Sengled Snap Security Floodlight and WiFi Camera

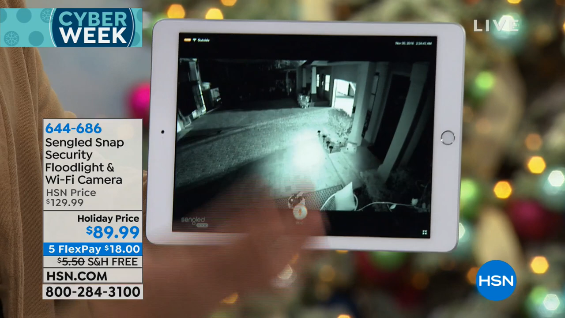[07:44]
zoom out you can still use the mic here and i can also turn the light on here now watch this we've got the light now watch it come on not just from night vision but we're going to go